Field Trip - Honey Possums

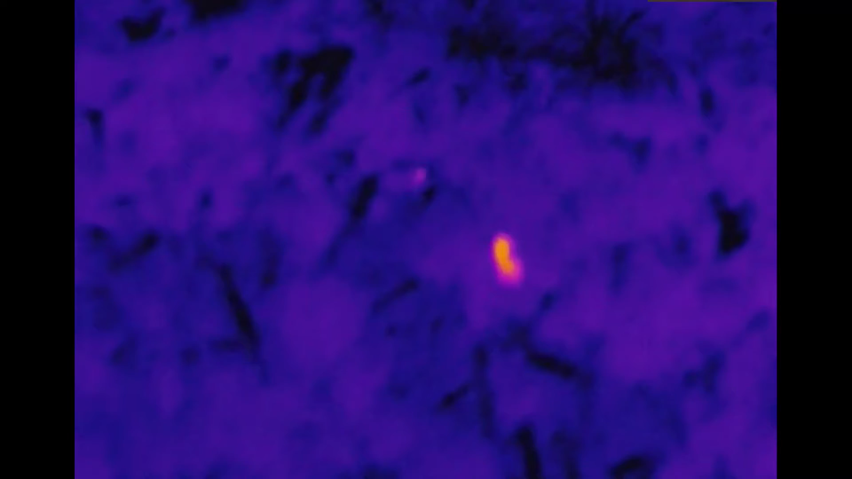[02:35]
He's provided heaps of knowledge and experience for this trip, as well as bringing along his fantastic little thermal camera.
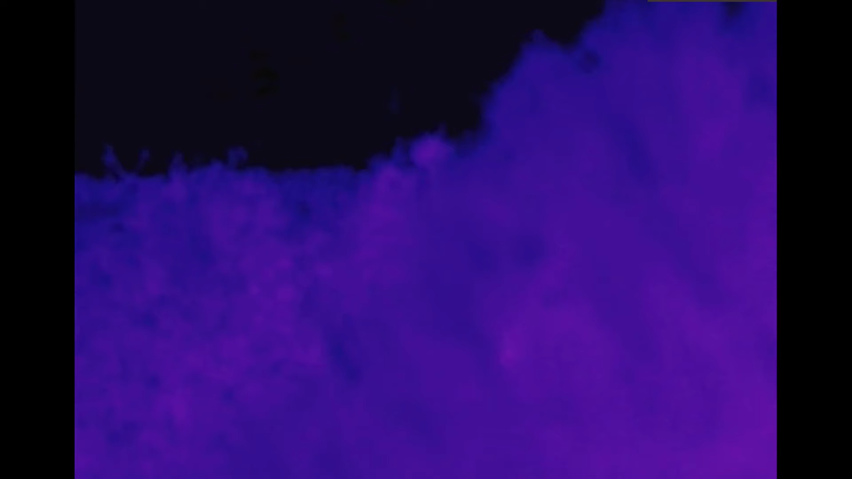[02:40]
If you're interested in the unit he's using, I've provided a link in the description.
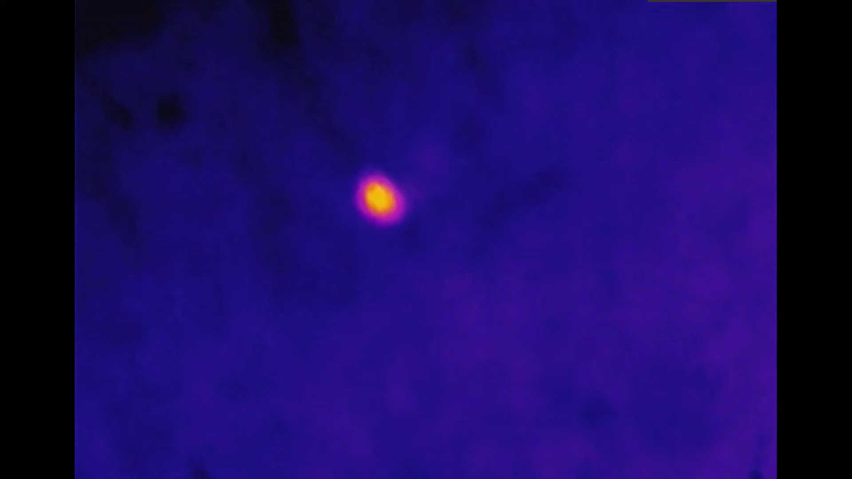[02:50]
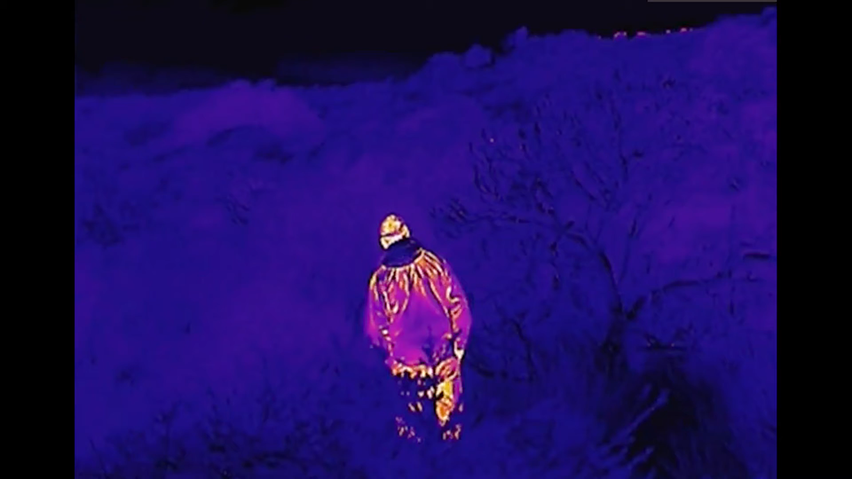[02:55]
I see him, he's up here.
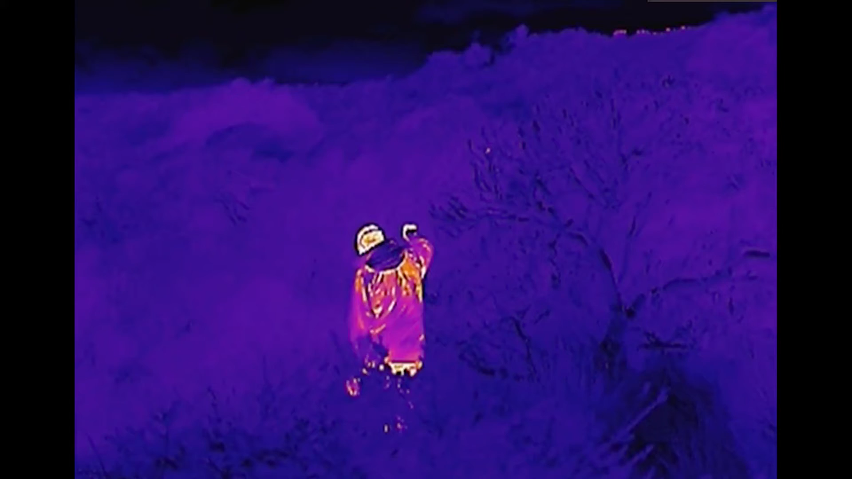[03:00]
Awesome.
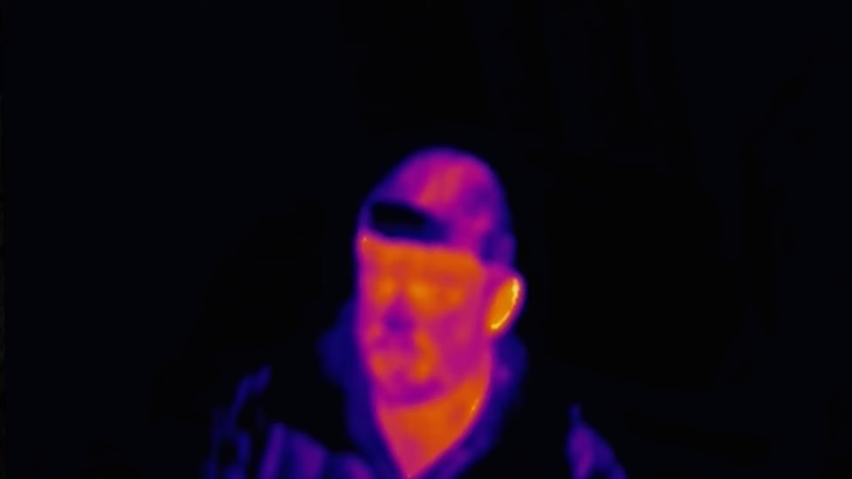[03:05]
All right, we've been doing a bit of scanning through the vegetation.
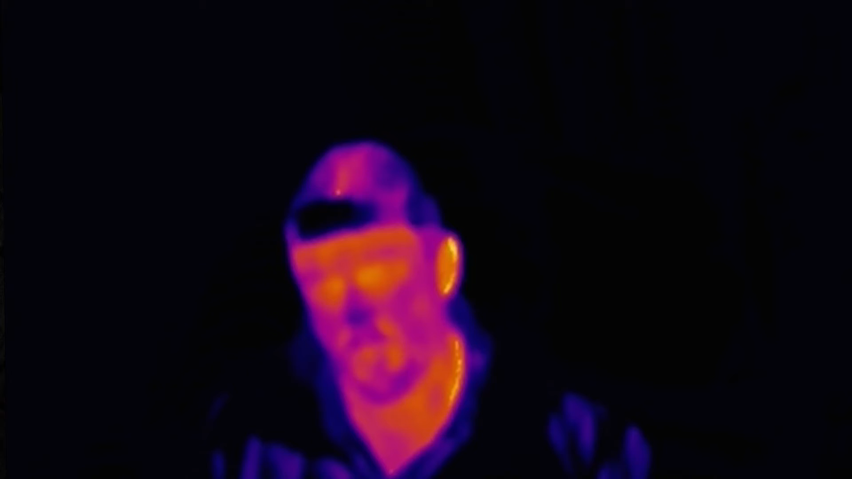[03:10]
We've had a bit of a drive-by in the car, and been walking up and down here for a bit, and we've spied a bit of heat movement in these bushes behind us.
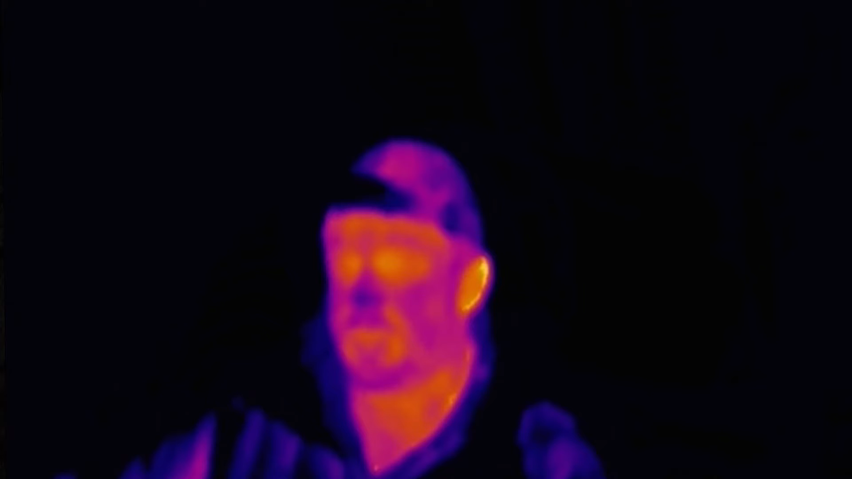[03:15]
So what we're going to do is turn on the lights, see if we can get some good footage of this honeypossum.